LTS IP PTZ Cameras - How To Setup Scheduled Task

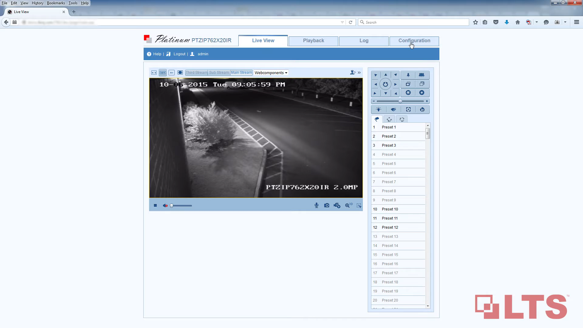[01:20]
Under advanced configuration, select PTZ. This is where you can create your scheduled task.
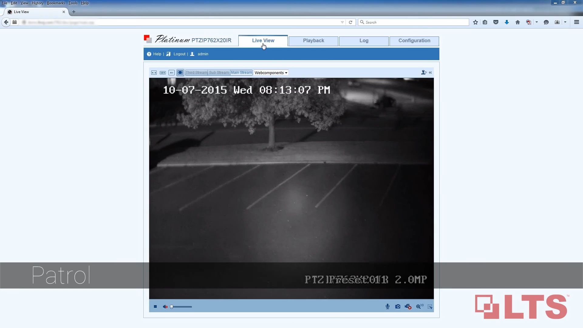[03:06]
Making sure entrances to the building and parking lots are all being monitored and protected. Moving on to the next task will be pattern.